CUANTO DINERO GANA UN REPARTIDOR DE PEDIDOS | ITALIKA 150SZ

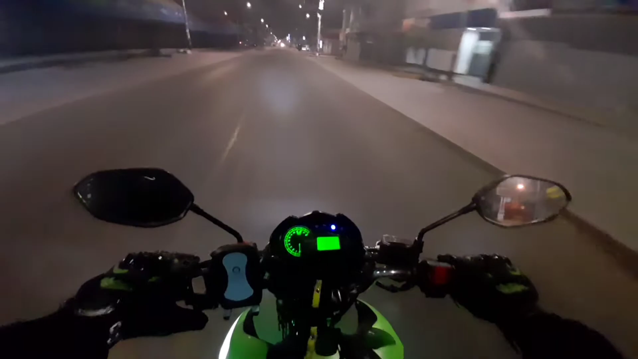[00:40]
y bueno amigos como pueden apreciar acá estamos yendo a recoger un pedido a uno de los restaurantes donde estoy llevando pedidos pero no hay casi tráfico ya que acá en perú en la provincia no me encuentro el toque de queda a las 10 de la noche y por eso no hay casi nadie en la calle pero los motorizados o los repartidores de delivery si pueden circular hasta cierta hora en este caso yo tengo mi permiso pero como se pueden fijar ya las calles están vacías incluso muchos semáforos ya no están funcionando